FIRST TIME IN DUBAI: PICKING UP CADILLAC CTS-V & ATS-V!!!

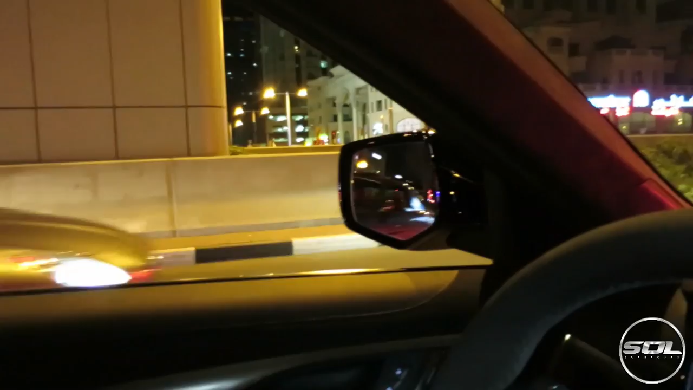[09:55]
Is that a final edition? It's got a roof scoop.
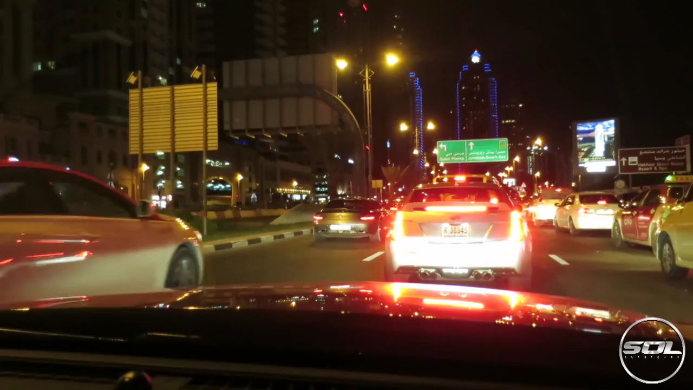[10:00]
That's like the only mod part, nothing else.